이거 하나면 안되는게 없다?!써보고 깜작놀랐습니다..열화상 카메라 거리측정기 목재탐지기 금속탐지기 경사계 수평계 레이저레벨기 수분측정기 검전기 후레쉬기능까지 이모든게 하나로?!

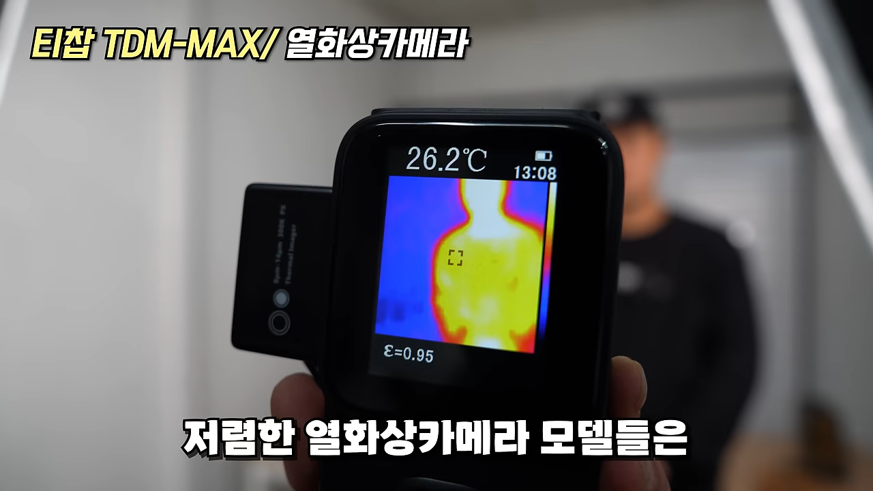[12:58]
On screen: spot 26.2°C
열화상 카메라 저렴한 모델들은 일반적으로 이렇게 센서만 표기가 되는데요
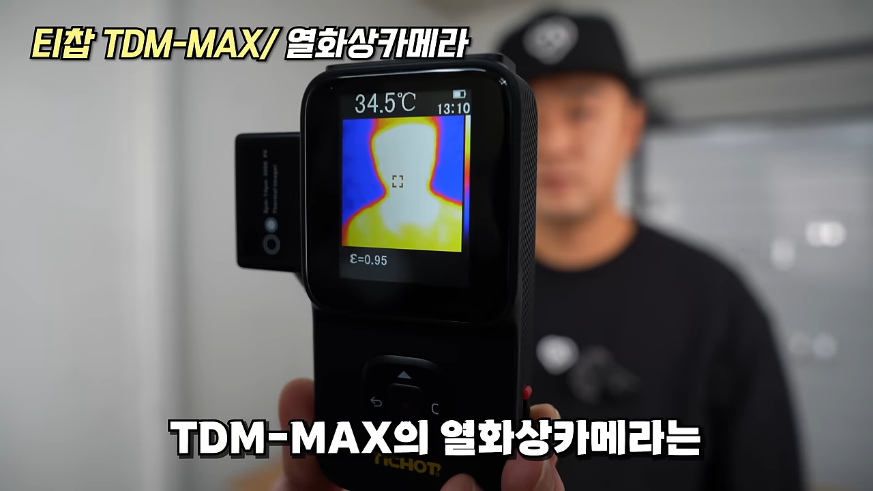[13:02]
On screen: spot 34.5°C
우리 열화상 카메라는 듀얼 카메라를 설치함으로 있어서 실사와 같이 병행해서 확인하실 수 있습니다 그리고 추가로 사진을 저장할 수 있습니다 웃어주세요 가운데 버튼을 누르면
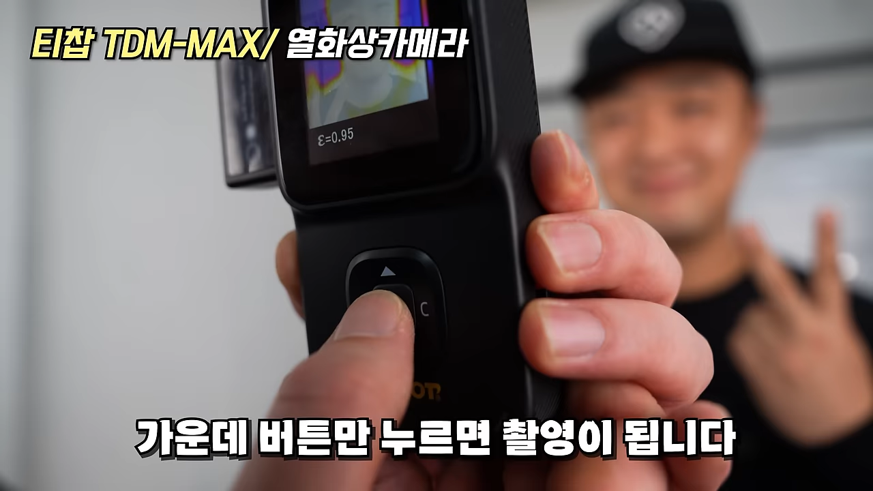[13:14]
차량이 됩니다 저장을 누르시고요 저장된 사진은 사진 라인에 들어가서 보실 수 있고요 저장된 사진은 들어있는 케이블을 통해서 컴퓨터로 전송하여 각종 보고서라든지 이런 용도로 활용할 수 있습니다
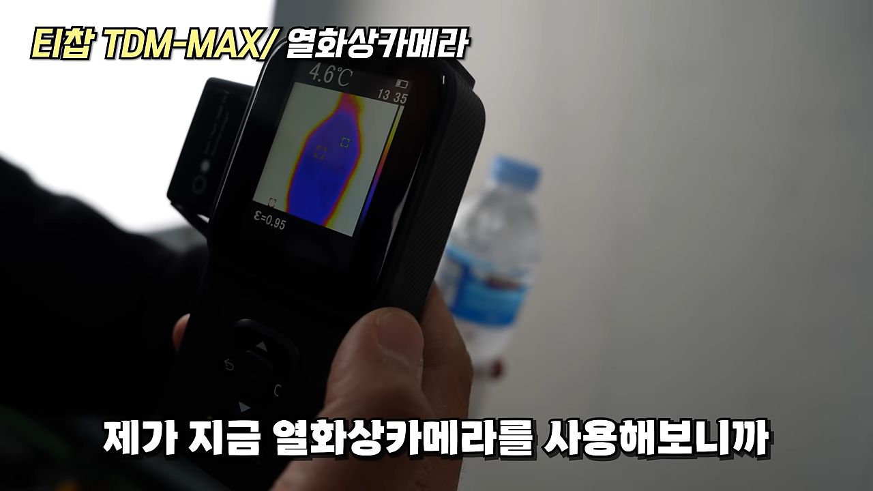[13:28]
지금 열화상 카메라로 제가 사용을 해보니까요 측정 범위가 마이너스 20도에서 1000도까지 측정이 가능합니다
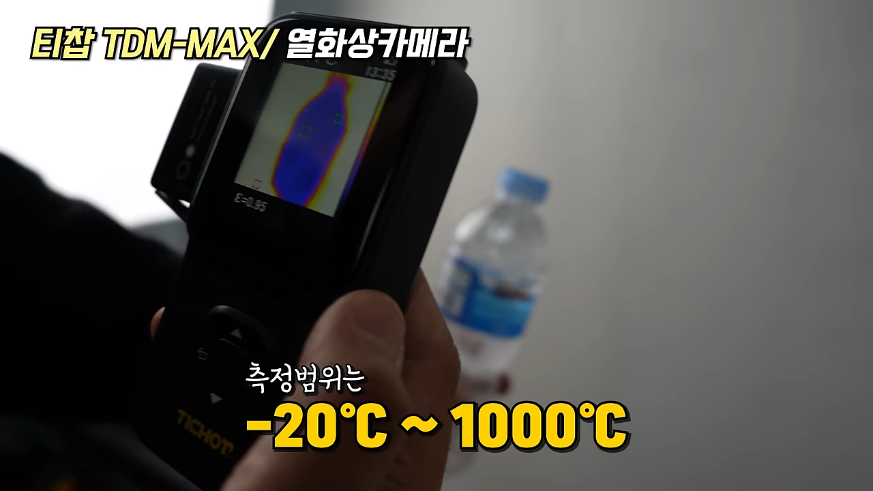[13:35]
지금
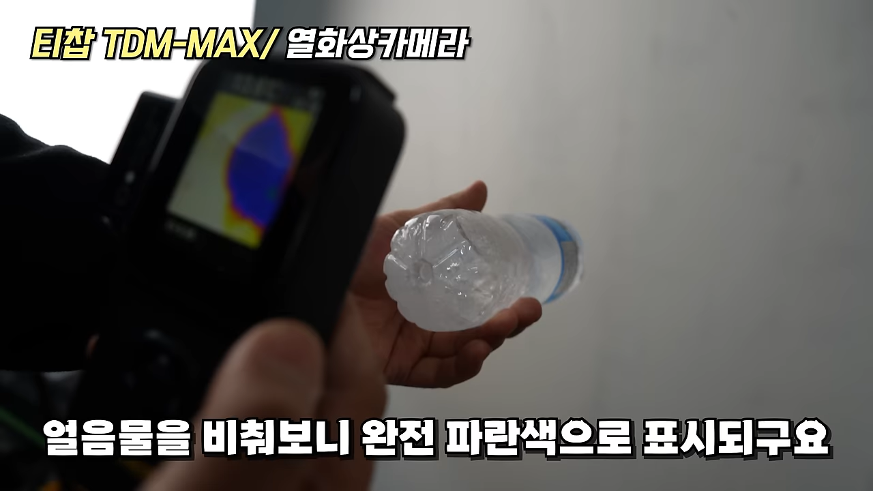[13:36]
얼음물의 경우 이렇게 지금 완전 파란색으로 표기를 해주고요
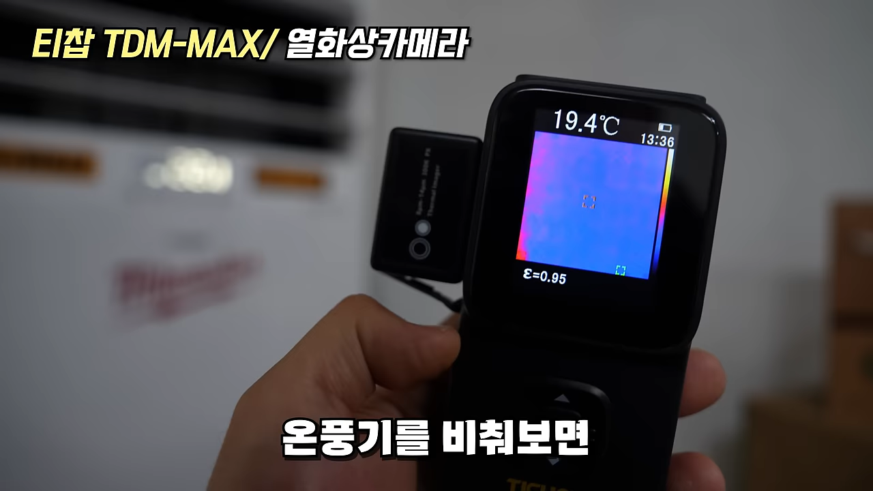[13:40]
On screen: spot 19.4°C
그리고 다시 지금 온풍기 쪽으로 비추게 되면 이렇게 열이 엄청 많이 나오고 있는 것을 볼 수가 있고요 여기서 한 번 더 올리면 실제 사진에서 보고 있는 듯한
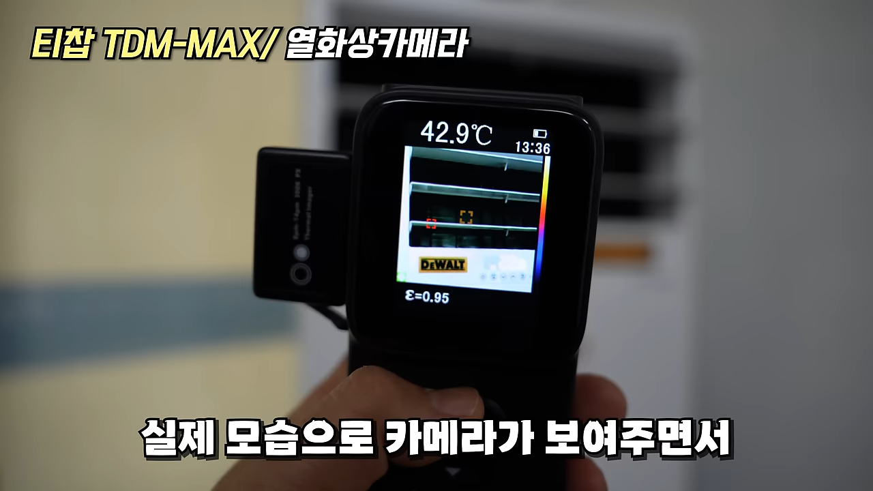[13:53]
On screen: spot 42.9°C
느낌을 주면서 주변 온도가 어디가 뜨겁고 어디가 차가운지를 볼
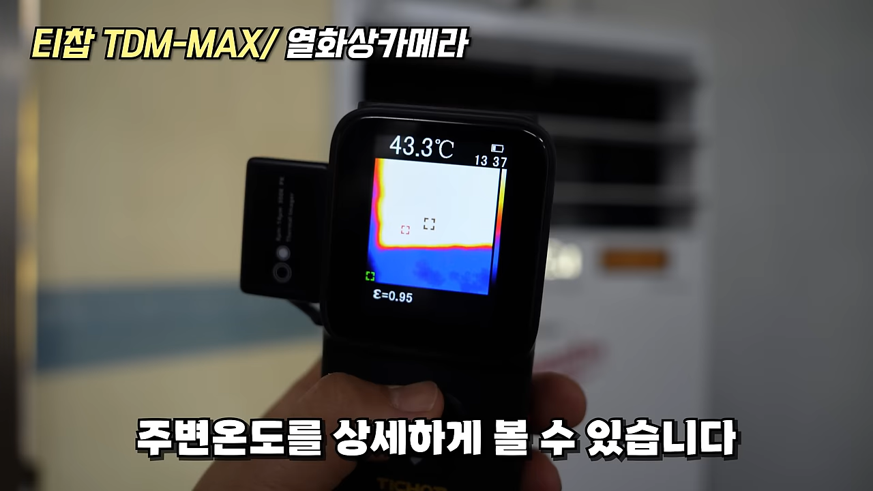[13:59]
On screen: spot 43.3°C
수가 있습니다 그리고 여기 지금 화면에 사각형이 세 가지가 있습니다
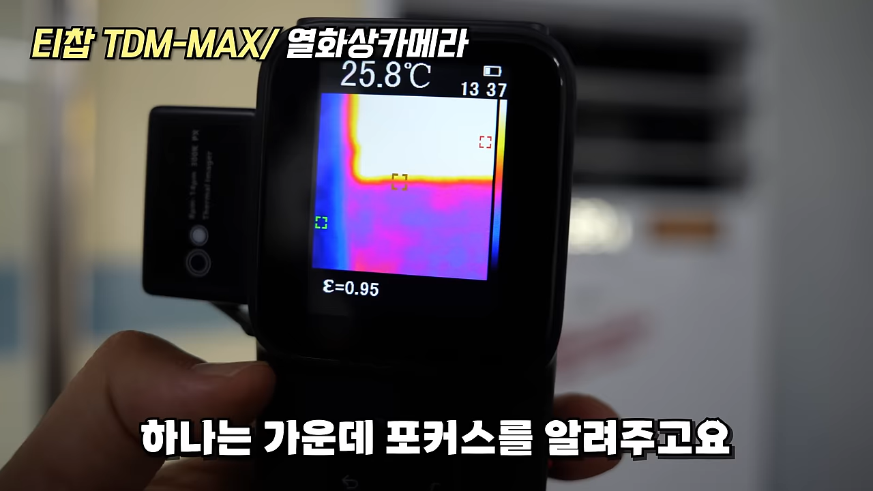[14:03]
On screen: spot 25.8°C
하나는 가운데 포커스 지점이고요 오른쪽 빨간색 사각형과 왼쪽에 녹색 사각형이 있는데 지금 화면에서 가장 높은 쪽은 빨간색 사각형이 가득히고 있고요
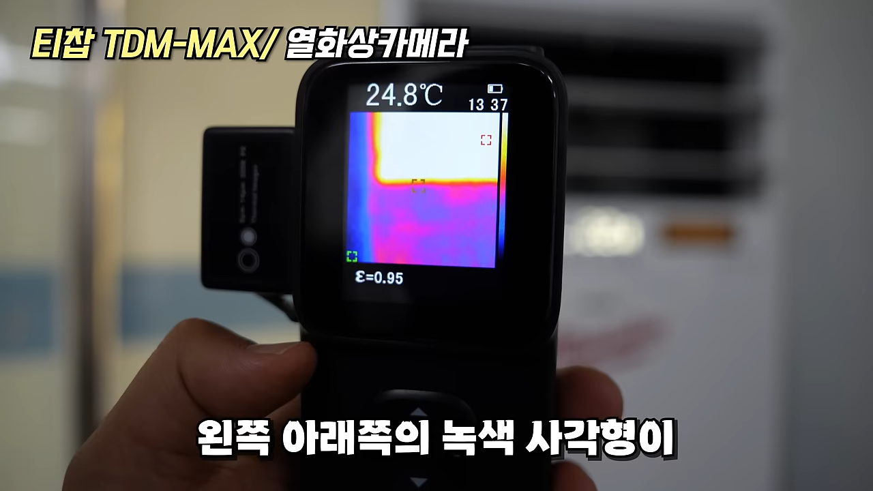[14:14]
On screen: spot 24.8°C
왼쪽 아래쪽에 녹색 사각형이 현재 화면에서 가장 차가운 쪽을 가르쳐줍니다 자 그러면 마지막으로 질문할게요 네 듀얼 카메라가 정책돼 있는 열화상 카메라가 얼마 정도 할까요?